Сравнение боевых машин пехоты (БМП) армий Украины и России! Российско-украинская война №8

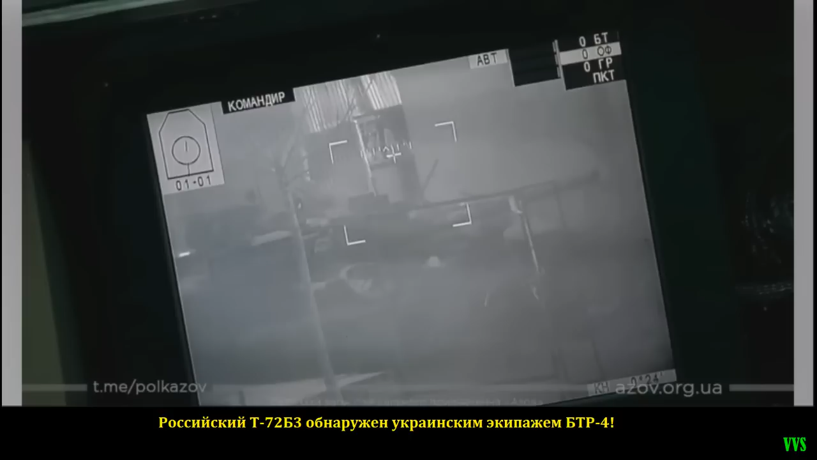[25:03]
в Мариуполе и танк Т-72Б-3 образца 2016 года. Его еще иногда называют Т-72Б-3М, потому что это самая новая модернизация танка Т-72 российская по состоянию на 2023 год.
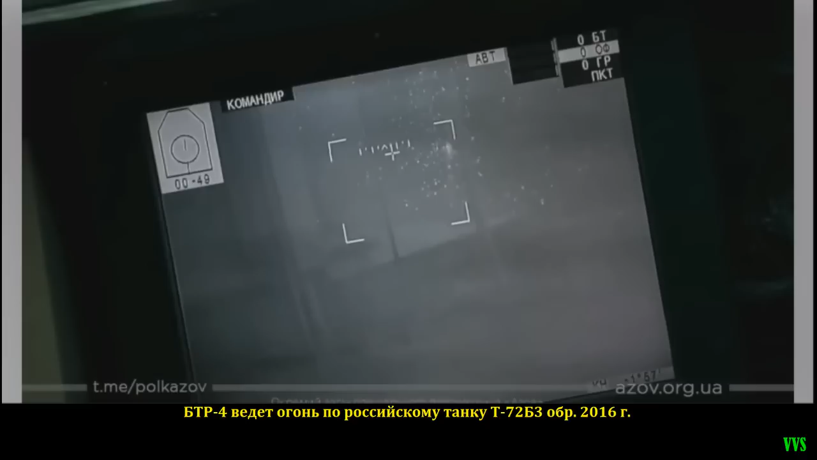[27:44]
На следующем фото мы видим, что украинский БТР-4 открыл огонь по российскому танку. Ведет огонь он именно в правый борт танка в район моторно-трансмиссионного отделения.
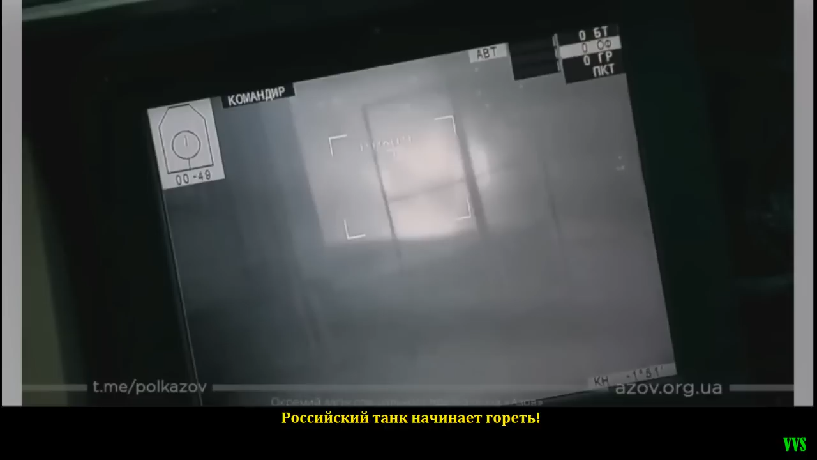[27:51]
А на следующем фото хорошо видно, как танк начинает гореть. Сначала можно подумать, что это только навесная динамическая защита и вообще защита навесная загорелись. Но на следующем фото видно, что огонь усиливается.
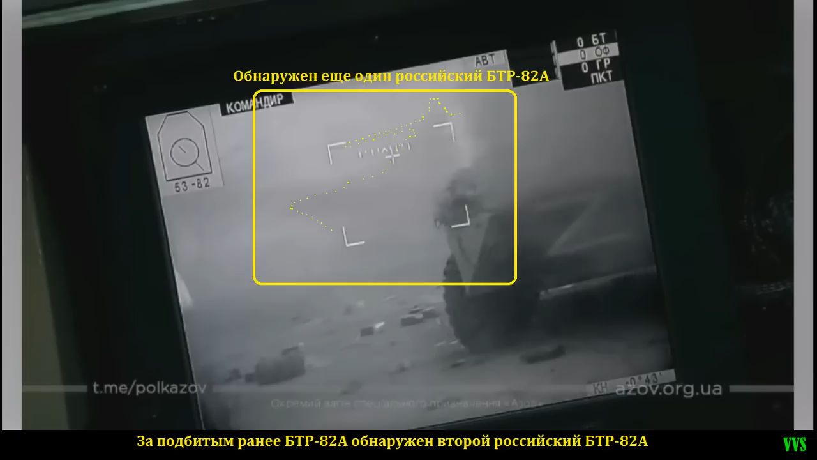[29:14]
Его силуэт хорошо прослеживается на этом скриншоте из видео. Вот он. Это хорошо видно по силуэту боевого модуля. Такие модули на российском БТР имеются только на версии БТР-82А. Так что это однозначно такой же БТР-82А. Естественно, украинские военные открывают по нему огонь. Вот на этом фото как раз видно огонь из 30-мм пушки украинского БТР-4 по российскому БТР-82А.
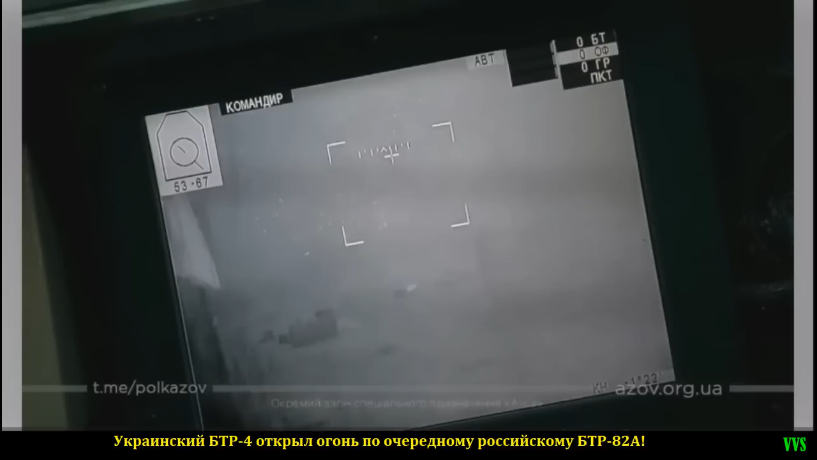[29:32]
Ну а следующее фото хорошо иллюстрирует, что цель поражена. Произошло ее возгорание. Значит, она однозначно пробита и горит изнутри. Украинские военные уничтожили очередной российский БТР-82А в том бою.
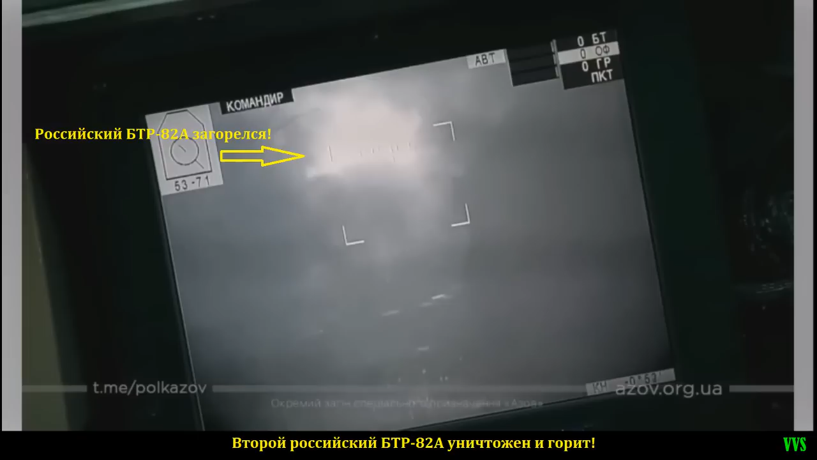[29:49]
Это защитники Мариуполя. Они защищали город от вторжения российского агрессора-оккупанта. И в тех же боях за город Мариуполь экипаж БТР-4 заснял еще один бой,
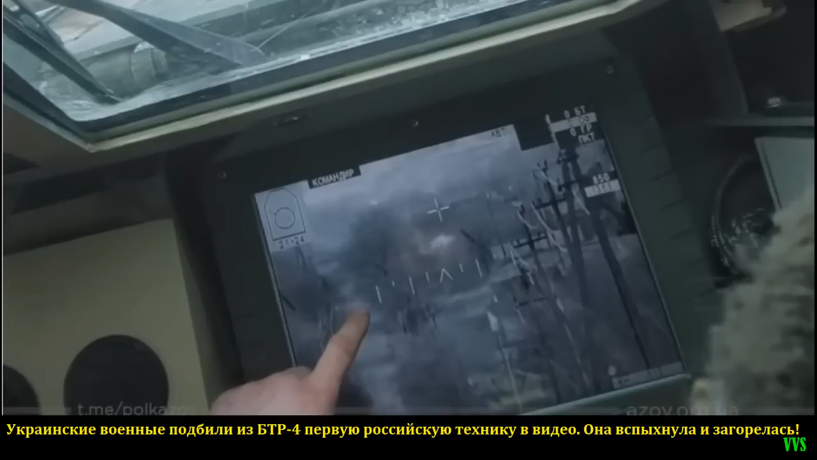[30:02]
где было уничтожено три цели. Первая из них неизвестная. Но она очень хорошо вспыхнула и загорелась после очереди из его 30-мм пушки. Потом экипажем был обнаружен танк,
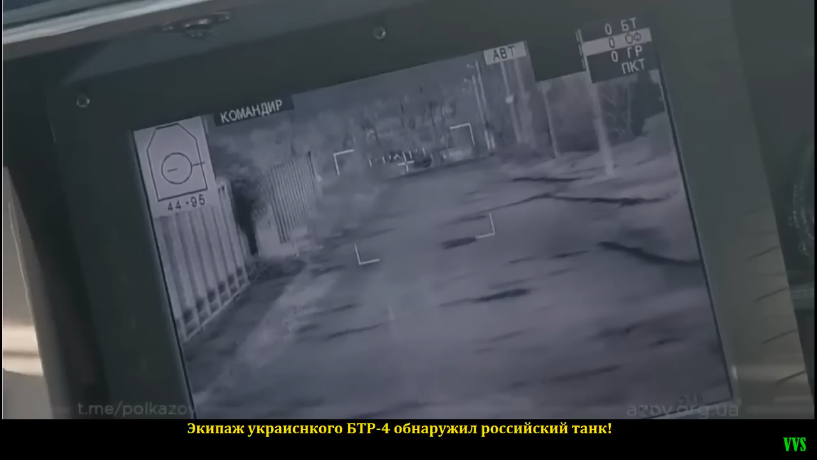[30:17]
который как минимум был подбит и загорелся. Вот БМП-4 ведет огонь по танку. А на этом фото видно, как танк вспыхнул и загорелся. Вот это воспламенение и видно через тепловизор.
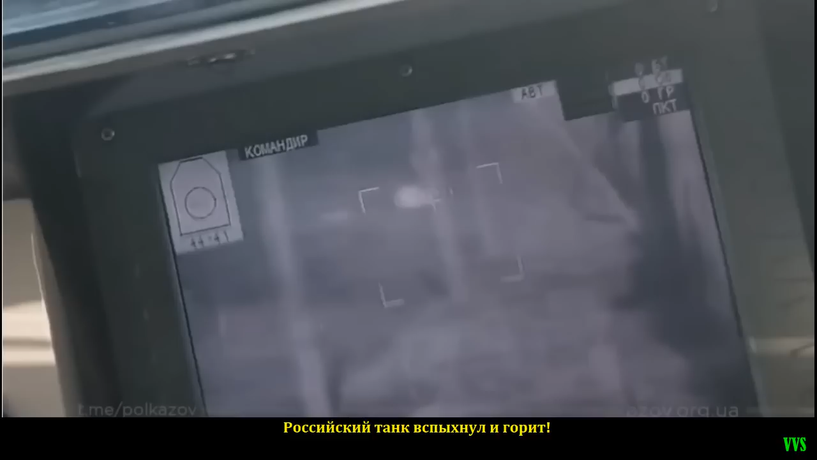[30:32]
Вот тут.
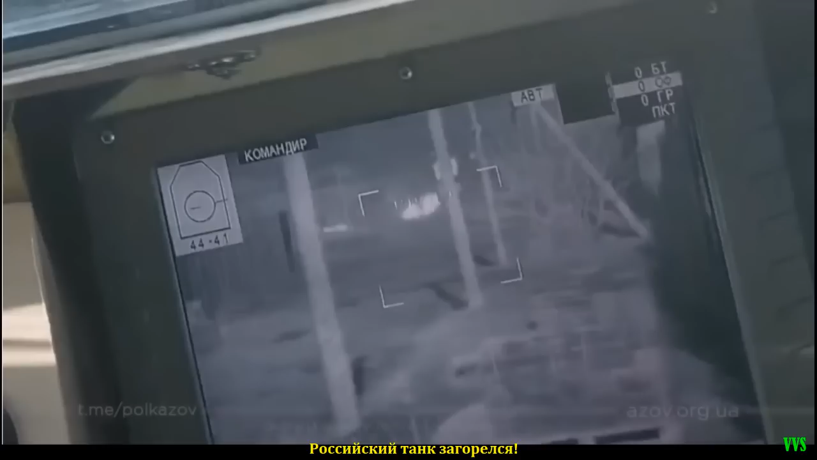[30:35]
Вот. А на закуску в том бою была российская БМП-1, за которой прятались российские военные. Ее украинский БТР-4 также спалил после нескольких очередей огня из своей пушки.
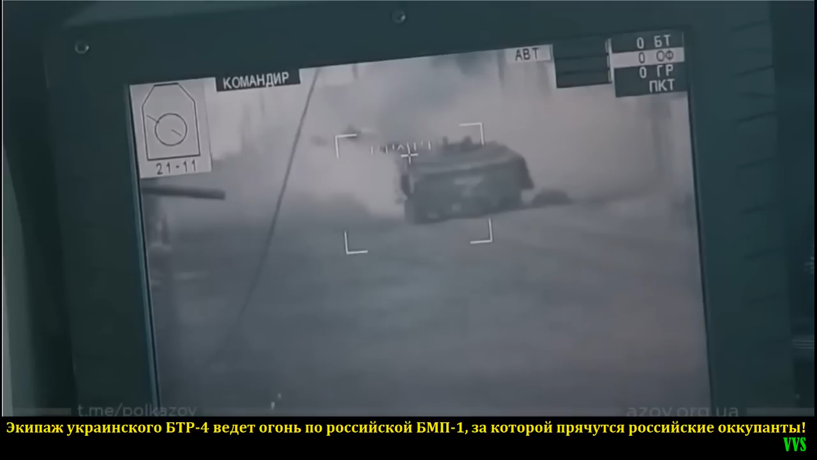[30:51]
На фото видно, как украинский БТР-4 ведет огонь по российской БМП. А на следующем фото показана пауза между очередями огня.
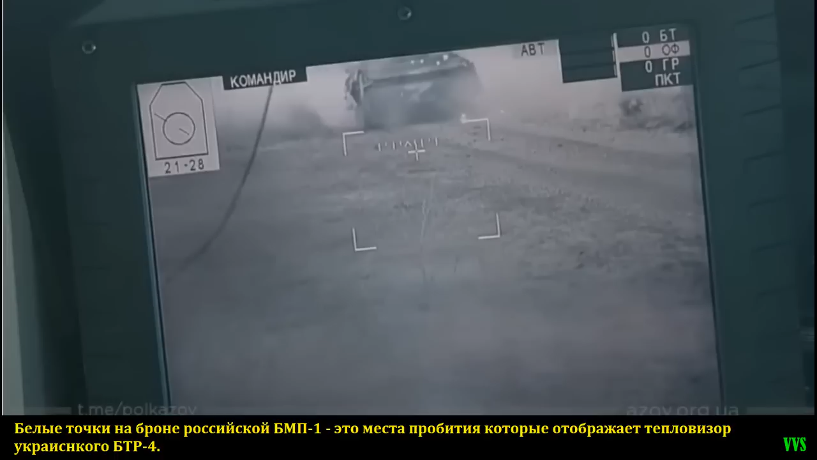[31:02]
На российской БМП видны белые точки на броне сверху. Это так отображаются места попаданий 30-мм боеприпасов,
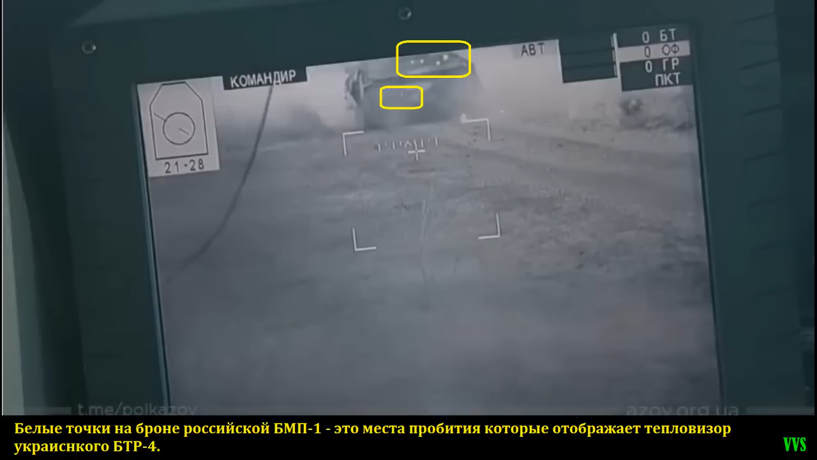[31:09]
которые через тепловизор засвечены белым цветом. Ведь там температура увеличена. На следующем фото БТР-4 сделал еще очередь из 30-мм пушки.
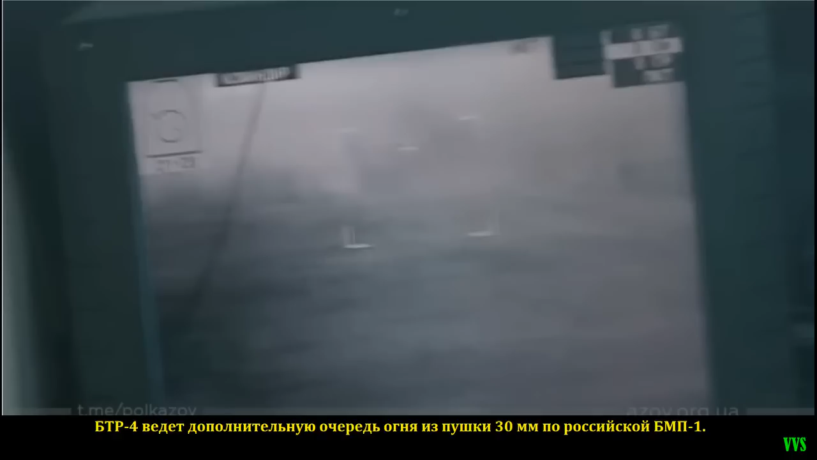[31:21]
И вот на этом фото видно, как российская БМП-1 вспыхнула и загорелась.